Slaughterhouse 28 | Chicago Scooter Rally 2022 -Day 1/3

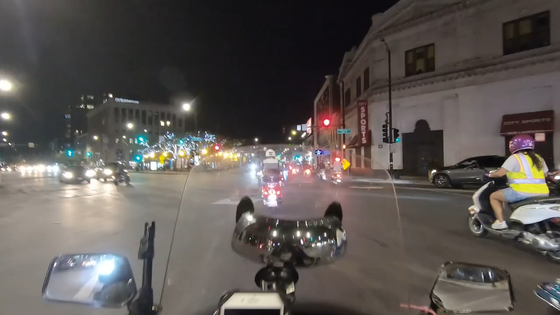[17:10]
Car's getting mad. Blocking this whole road, baby.
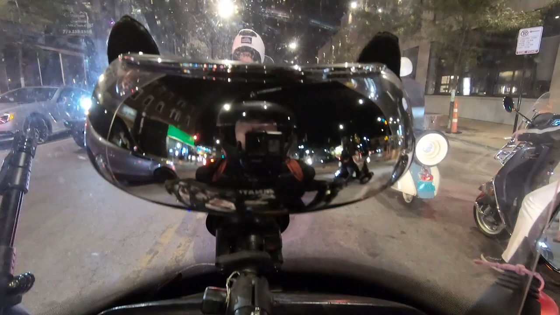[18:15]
I'm riding. Oh, the two strokes, so you can smell them.
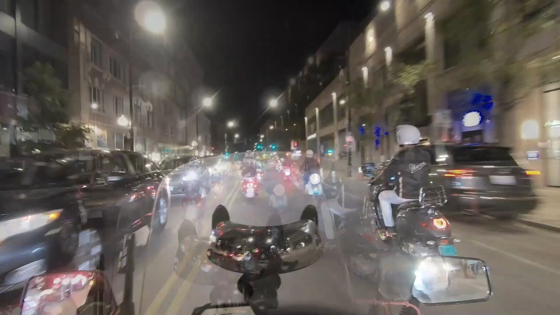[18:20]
And I don't mean it in a bad way, it's just that I don't know what happens with a two-stroke, but you can smell their exhaust. Whoa.
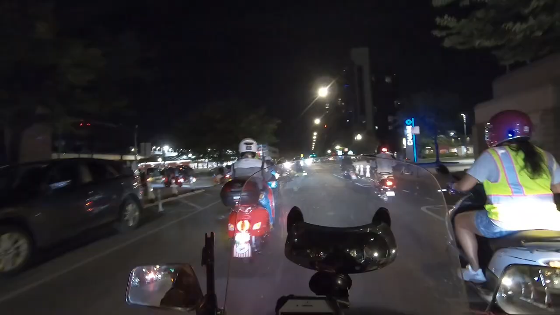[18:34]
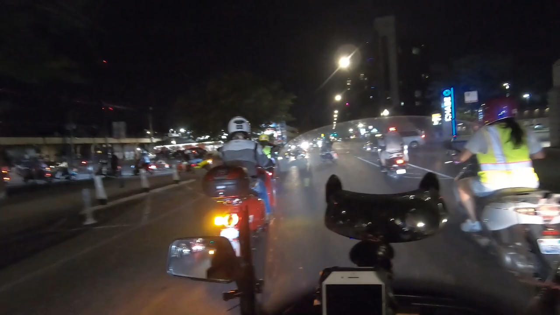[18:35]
Guess we're stopping here for a bit.
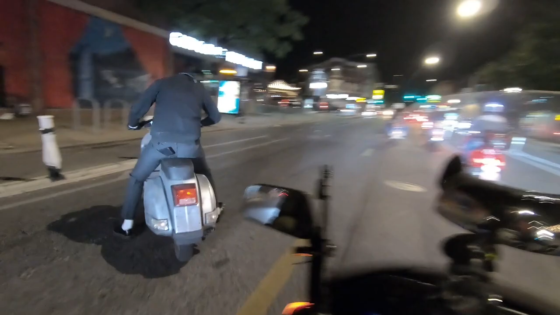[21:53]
Oh no. Antique Vespas always shut down somehow.
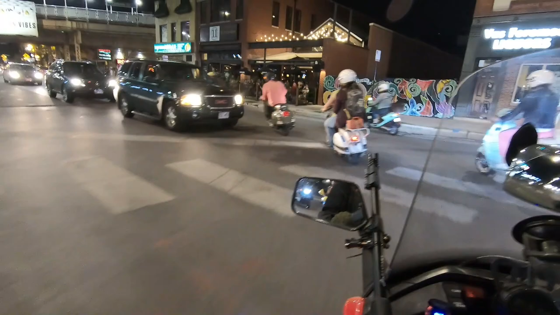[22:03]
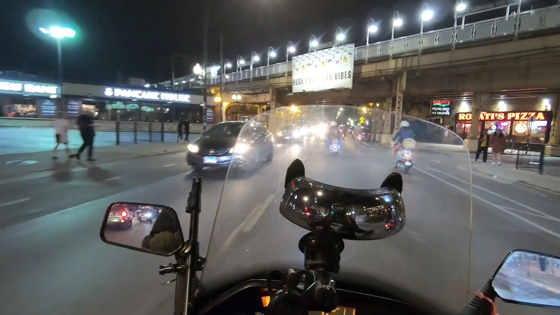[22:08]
Everybody thinks it's cute. Uh-oh, Popo. Wave hi to the police.
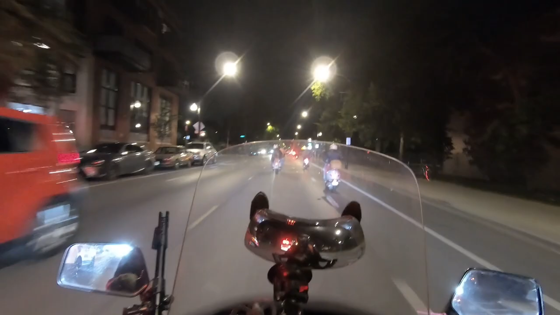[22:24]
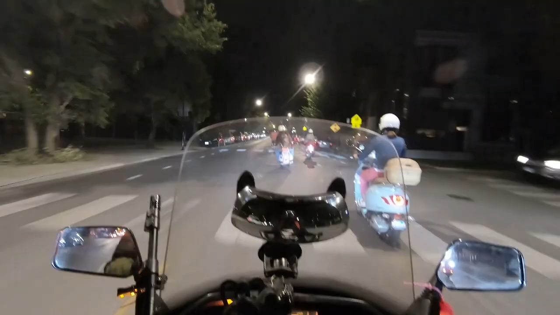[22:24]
I like how the person in front of me has a baby gas tank. That is a little gas tank. I have never seen one that small. That is so cute.
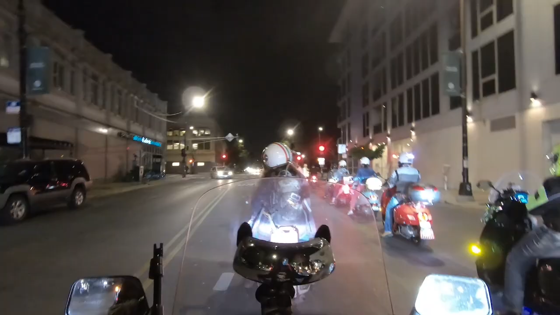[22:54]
Someone's high beam is on. Oh, blinding me.
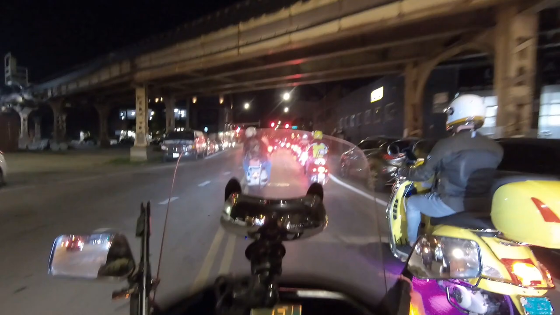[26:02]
So yeah, you just beep through the intersection just in case there's a crazy driver that is impatient and doesn't want to wait for us. That way they know that there's people, or should I say scooters, passing by.
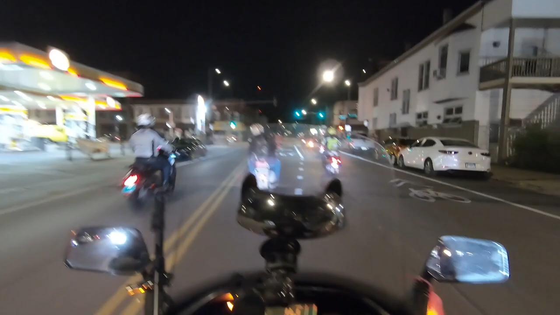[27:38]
Oh, look at it. Who's joining us?
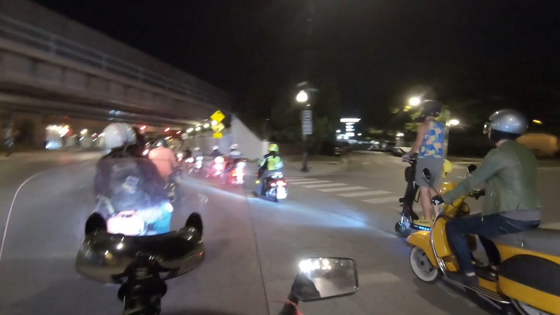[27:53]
I don't know if he's in the team. Yeah, I think he is. All scooters are welcome. It's cool that he's joining. Look at them.
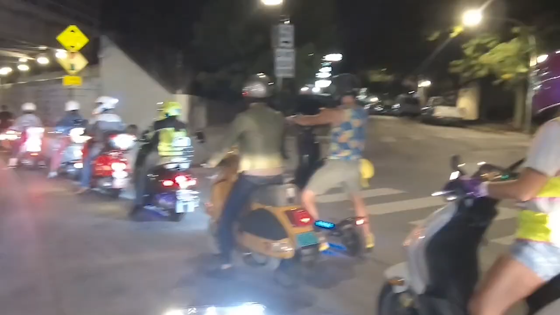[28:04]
Yeah. Oh, he's so silly. Those scooters go fast. Look at them.
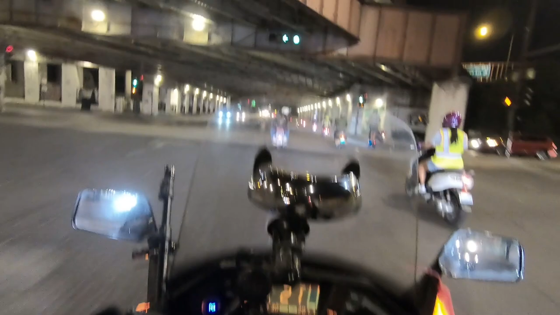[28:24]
Let me get back in my lane. Right now we're riding in two lanes. Oh well.
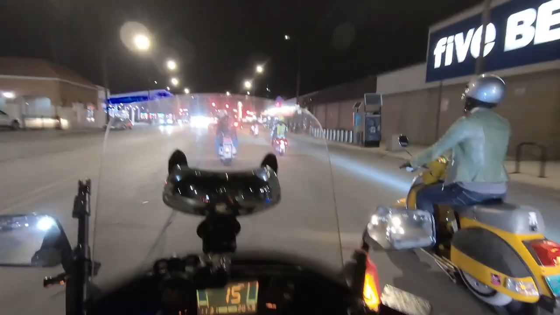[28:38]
There he is.
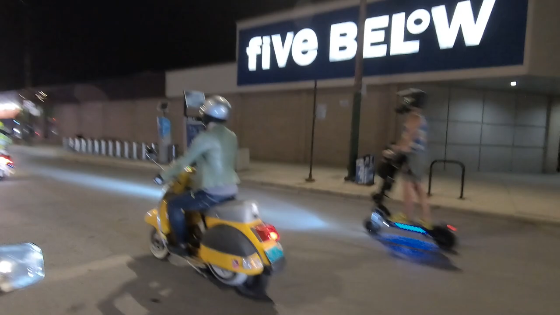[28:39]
Look at him. He looks like he's having fun.
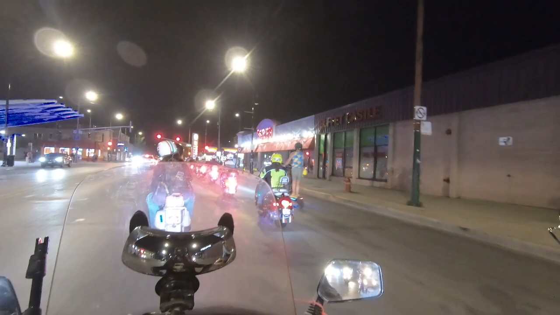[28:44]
Thought he was gonna pop a willy. Willy or will willy? Wheelie.
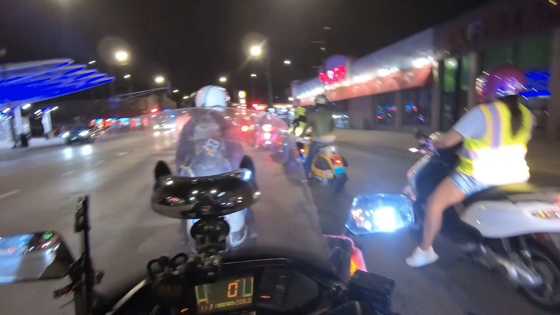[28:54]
Wheelie.
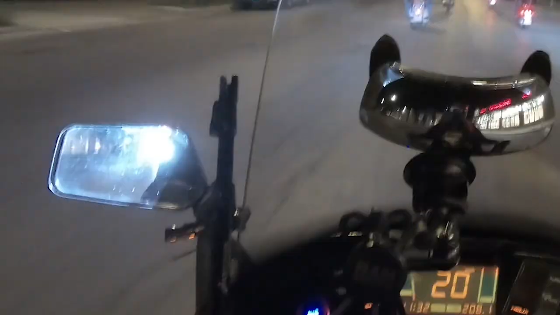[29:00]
I see a scooter, it just doesn't have a light on.
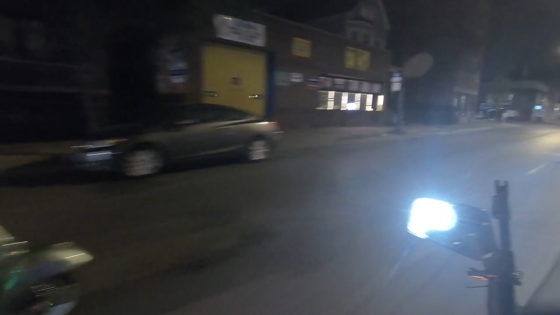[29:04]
Oh, it's that guy. Oh, somehow a car got in between. I guess we made it to our destination. Late bar.
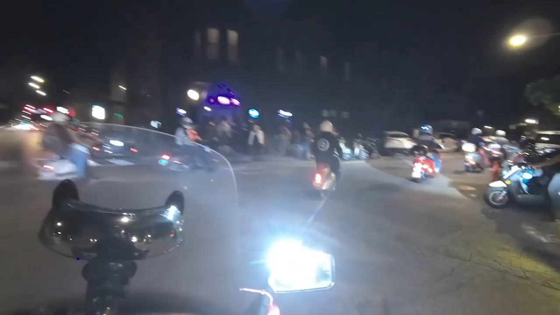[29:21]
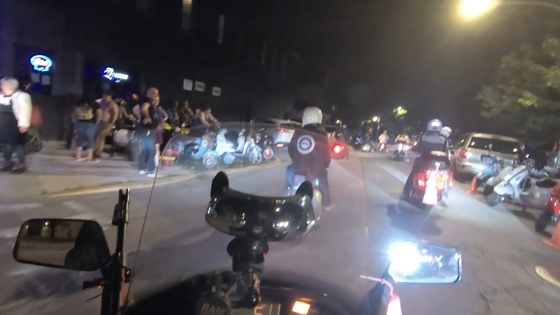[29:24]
Not sure if I'm gonna stay here.
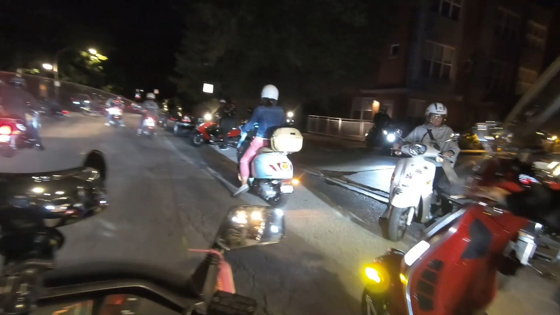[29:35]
Doesn't seem like there's a lot of parking here.